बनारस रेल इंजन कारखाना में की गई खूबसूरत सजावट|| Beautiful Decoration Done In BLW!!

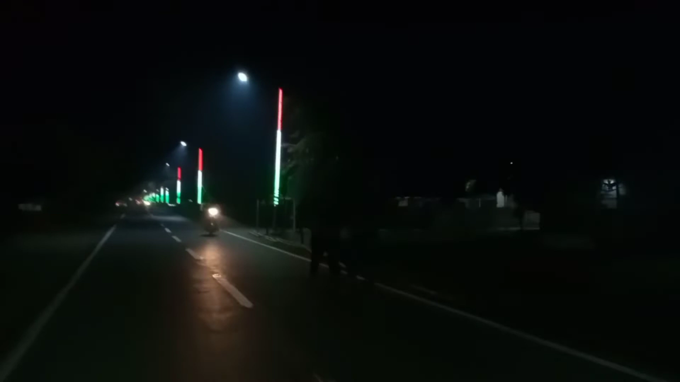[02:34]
और सो गाइस ये देख सकते हैं, ये BLW ग्राउंड है,
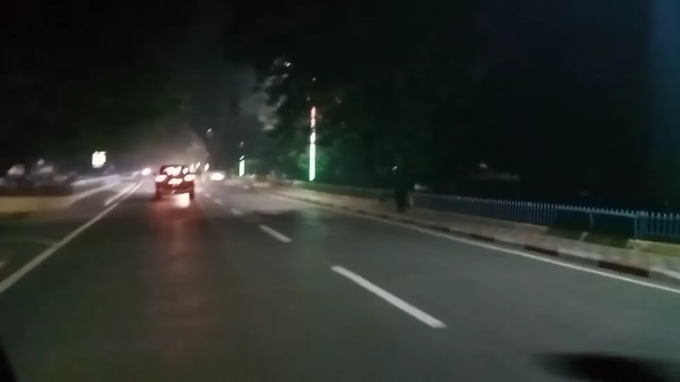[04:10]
BLW गेट जाने वाला रोड, सीधे यहाँ से आप BLW गेट पर पहुँच जाएंगे, फिर उसके बाद से पूरे वाराणसी सिटी में आप निकल जाएंगे, इधर देख सकते हैं, और इधर भी देख सकते हैं।
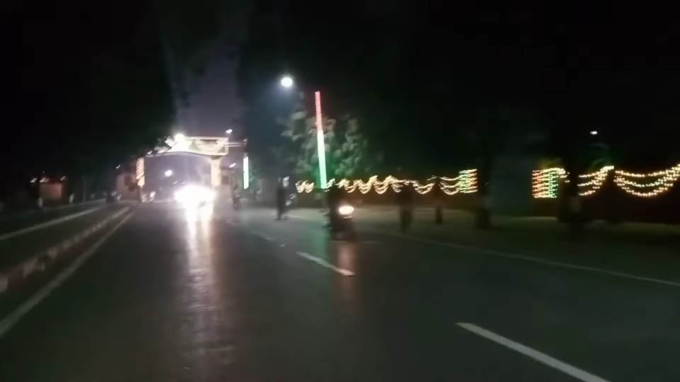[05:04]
और सामने देख सकते हैं ये BLW गेट, बस पहुँच चुके हैं, तो आप वहाँ का शॉट्स आप लोग दिखाते हैं। और
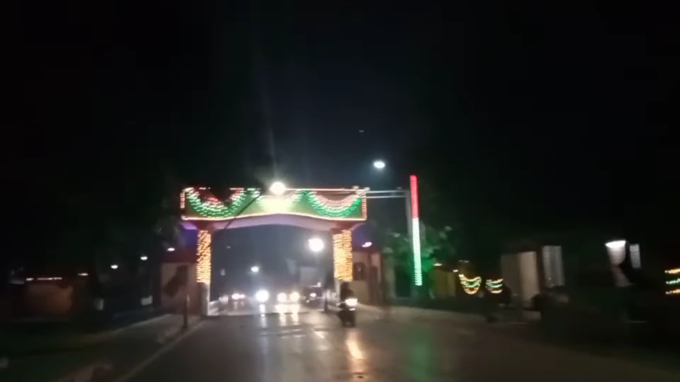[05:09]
उससे ही देख सकते हैं इस पर भी डेकोरेशन किया गया है थोड़ा बहुत झालर से।